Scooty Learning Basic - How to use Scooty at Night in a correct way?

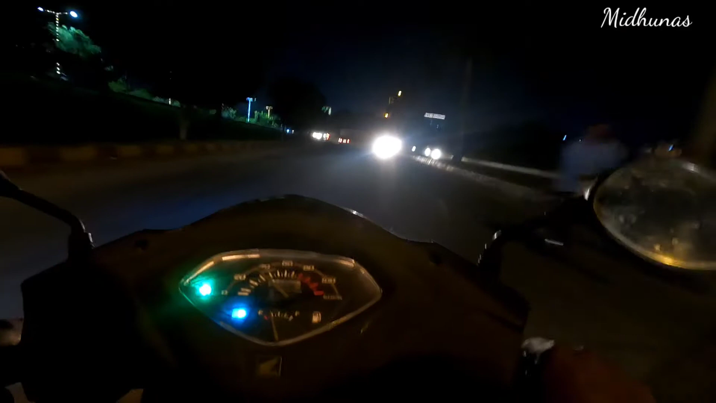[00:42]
होने करना है और मैक्सिम Zustand में थीम करके गाड़ी चलाना है अभि मैं मैं मैंस्यमा मकर्व करके चला रह игр हूं जहाँ पर मेरे साइड मेंगा इनिँ आसा नहीं आरा है वहाँ पर हम ब्राइटननेस कर रहे हैं वो देखो, वो four wheeler,
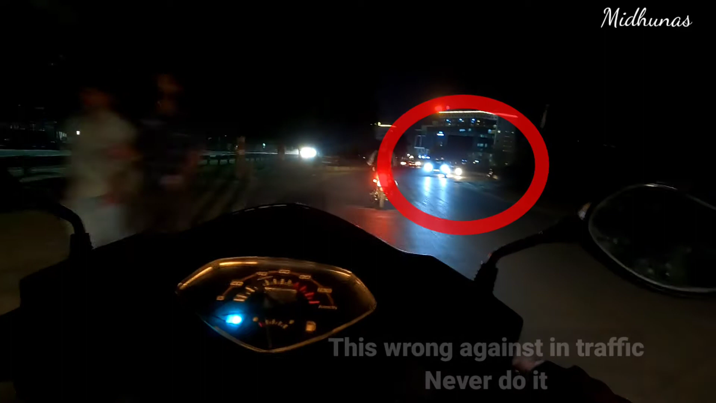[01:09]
कैसे कुछ नहीं दिख रहे न, ऐसा हम कभी नहीं करना है,
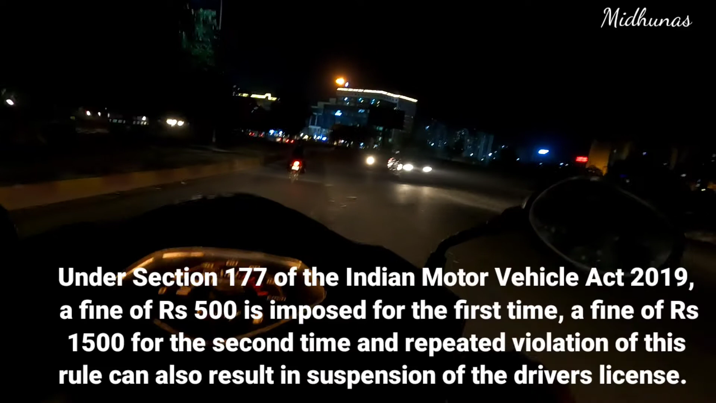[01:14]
अगर हम ऐसा driving कर रहे तो तूसरा गाड़ी वाले को हमारा गाड़ी नहीं दिखेगा, उसको अपना सामने वाला road भी नहीं दिखेगा, ऐसा भी दिक्कत होते है,
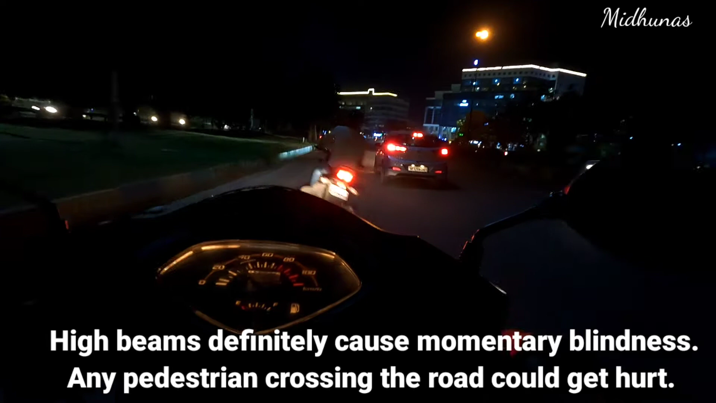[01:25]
गाड़ी चलाने के time,
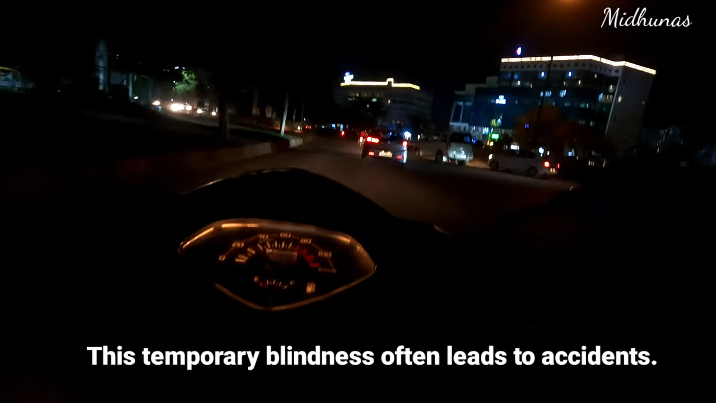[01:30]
खुद अ एक example है, ठीक है, यह देखिए, बिल्कुल bright light है, हमारा आंग में आ रहे हैं, कुछ भी नहीं दिख रहे हैं,